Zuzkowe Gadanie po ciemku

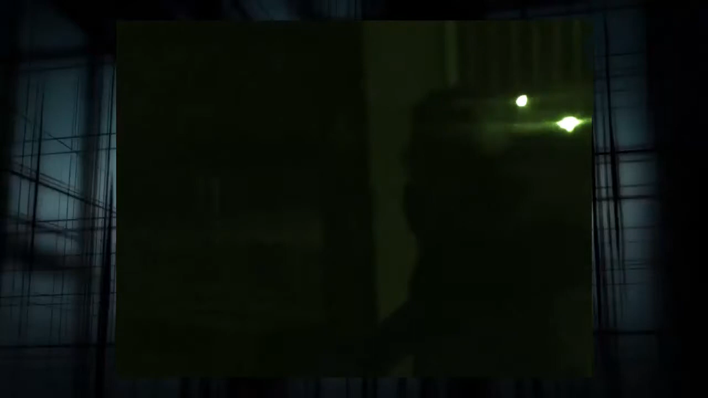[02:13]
Jesteśmy tak właściwie tutaj przy naszym stadionie miejskim. Nie pewnie nic nie widać. Światełka widać. Światełka.